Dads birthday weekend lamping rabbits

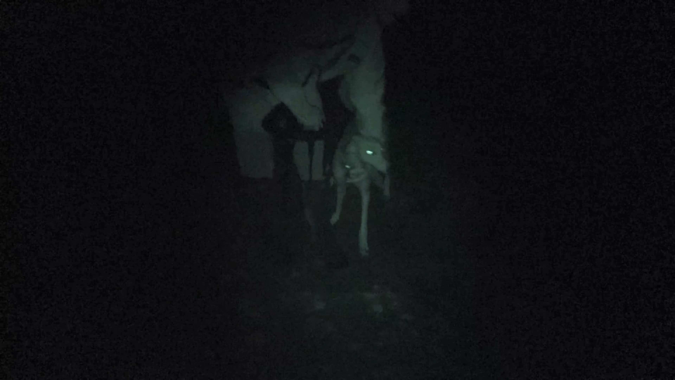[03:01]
He hasn't lamped for quite a while. So the rabbits on this ground don't stick about.
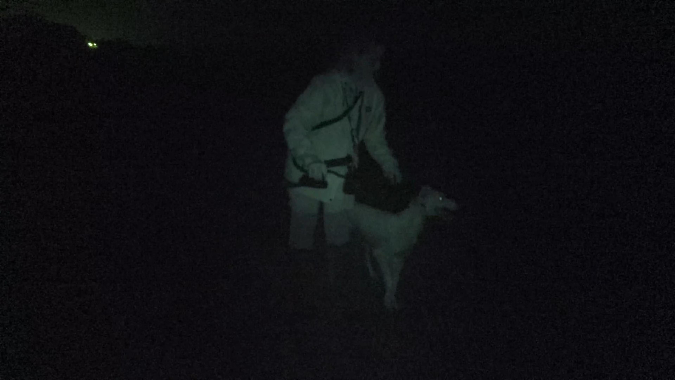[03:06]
They're pretty hard to catch. Once they get near the cover, the dog has to follow the rabbits into cover.
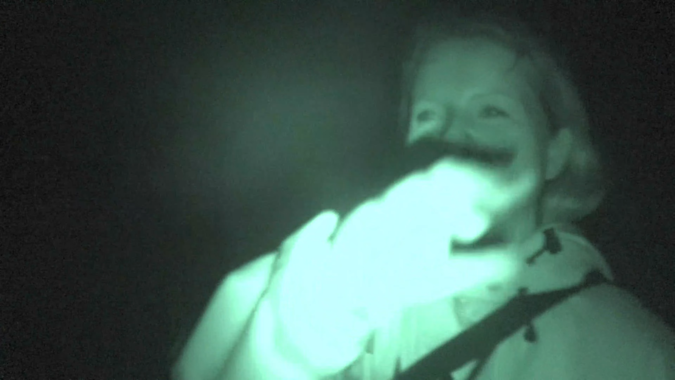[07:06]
Nobody and me taking piss out your dad's dog. Good catch, that was. It was a good catch. It was a good watch from here as well, wasn't it? Yeah. Last run of the night. Oh, landed for him.
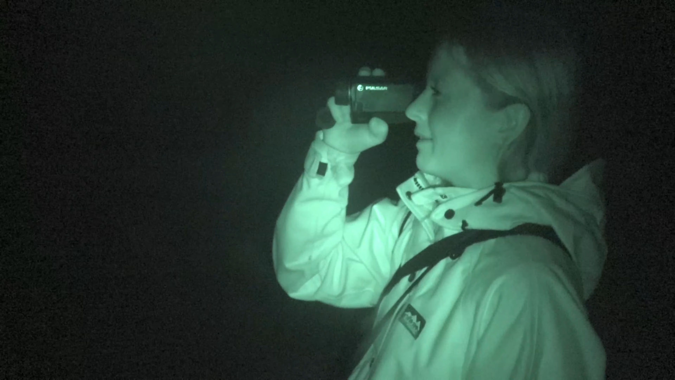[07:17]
What's he doing with it? He's just killing it. He stopped.